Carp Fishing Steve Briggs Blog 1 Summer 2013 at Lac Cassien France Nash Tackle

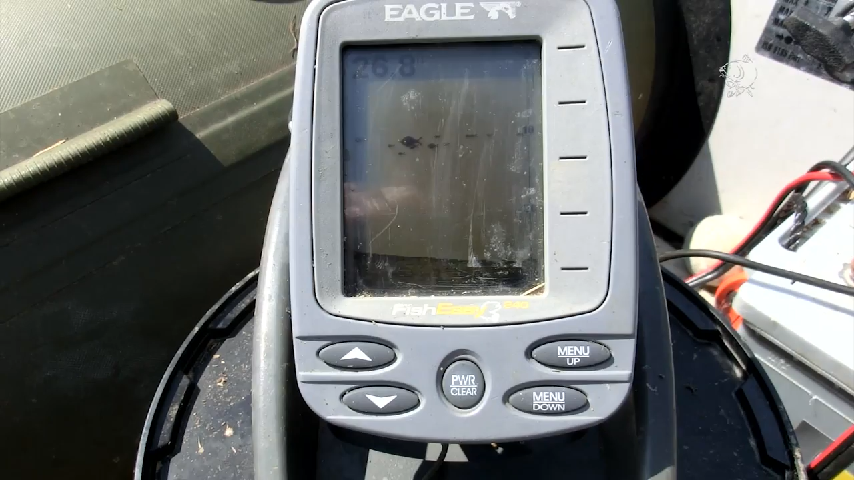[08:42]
we're coming up out of really about, well it comes from anything up to 100 foot out there but it comes up quite fast on this plateau and
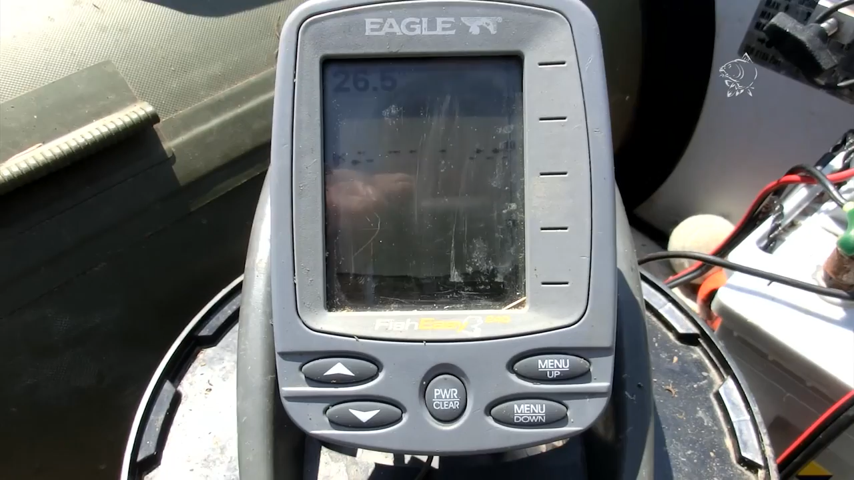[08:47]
yeah 26,
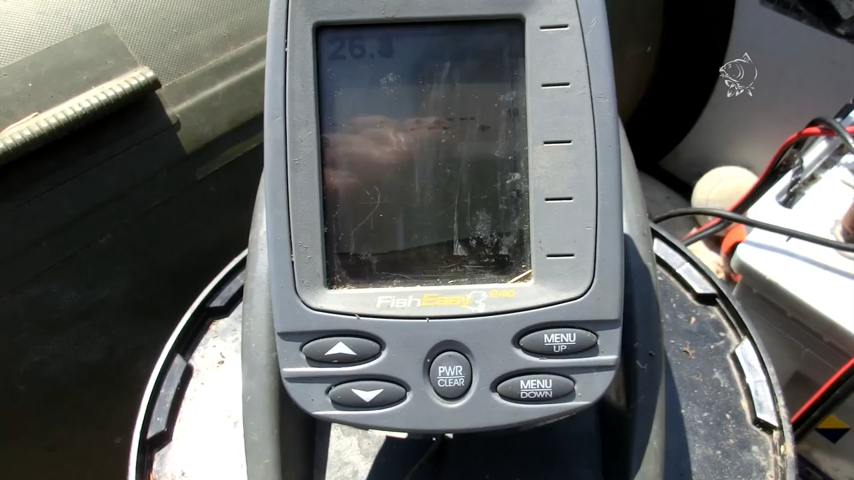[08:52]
yeah we're just going past the marker and yeah 24 foot that's about the spot I'm fishing as it comes up a bit shallow you can just,
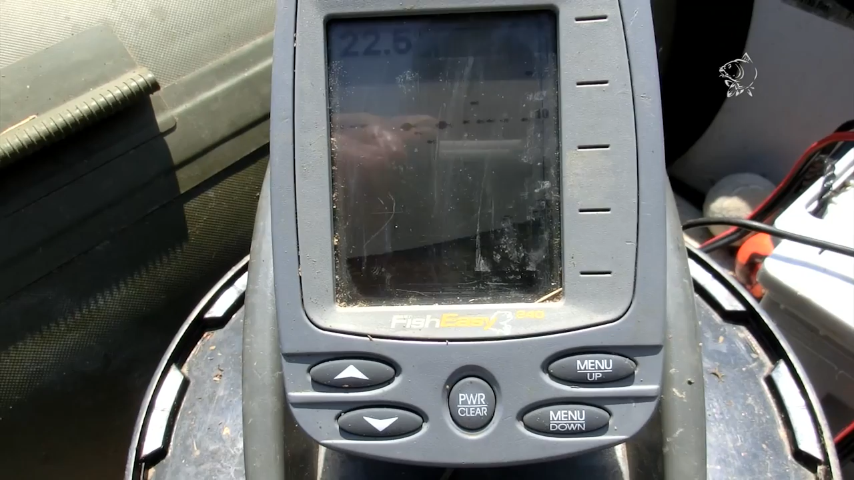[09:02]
if you can just see that, there's a bit of weed on the top in about 22 to 19 to 22
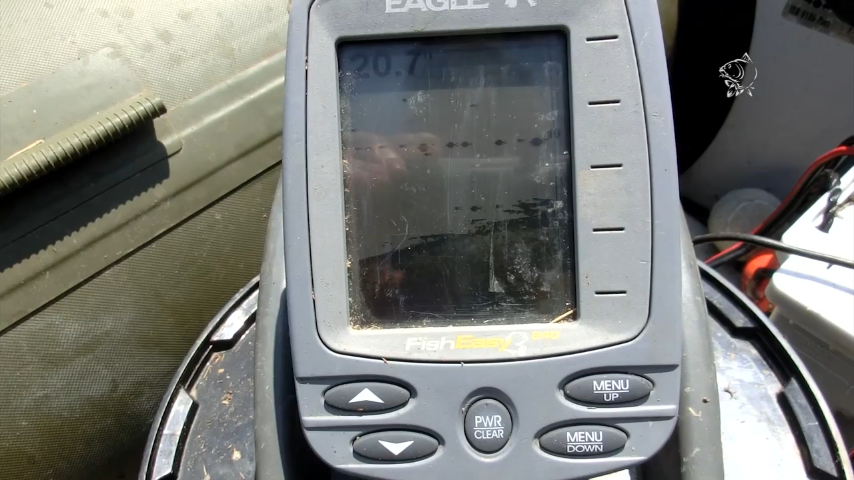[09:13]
foot yeah just see it there and it's not bad, it's not very thick weed but the fish like to be around it but I don't really want to drop me rigs right in that
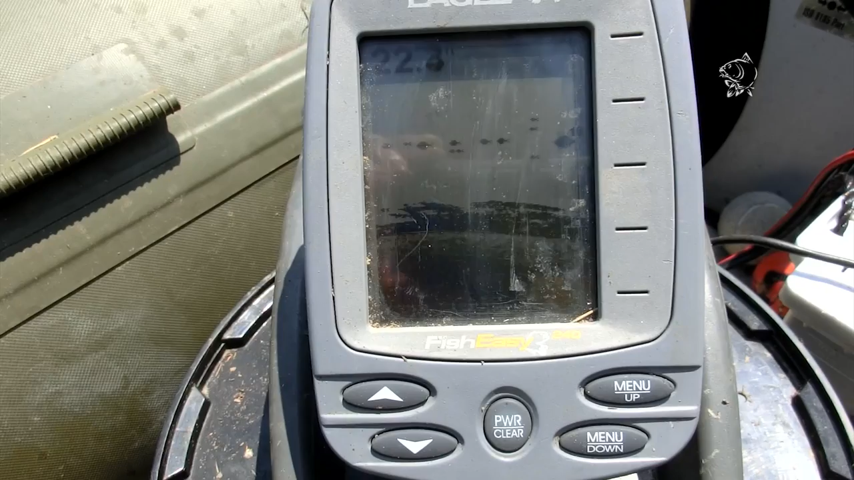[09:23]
so I'm getting just to the edge of it which is about 23 foot normally 23, 24 yeah as you can see there it's just come up at 24 foot and the
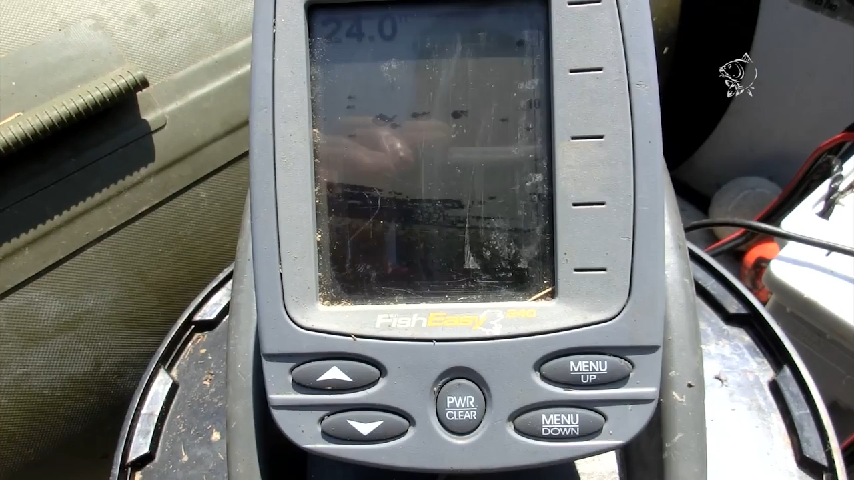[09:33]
weed you just see where it stops there that's about where I'm dropping me baits and yeah so far so good there's a few fish about so a
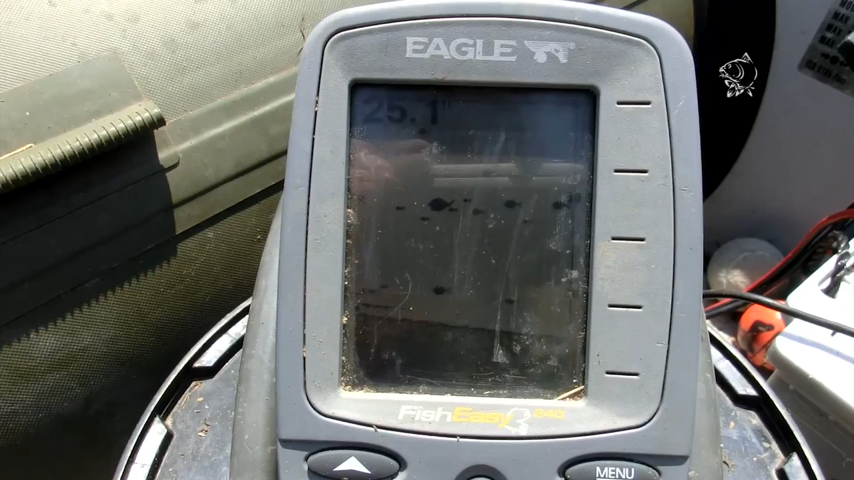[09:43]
few days left as well so there's a chance of a another one or two but that's the spot I'm fishing